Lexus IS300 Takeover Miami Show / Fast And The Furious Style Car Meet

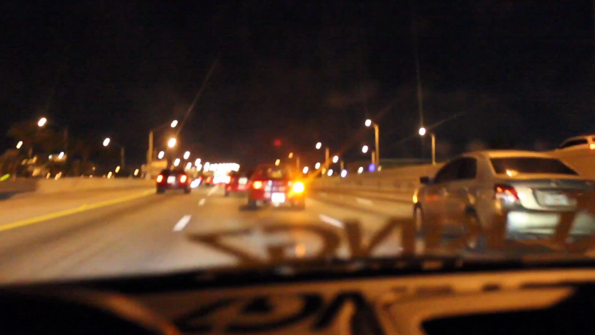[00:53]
Ooh, daddy. Hold on, music playing. Ooh, father. Old Subi. Yes, and I think it's a two-door, too. I think it's a coupe. I need to pull up next to you. That thing's beautiful. That thing's so nice. Yo.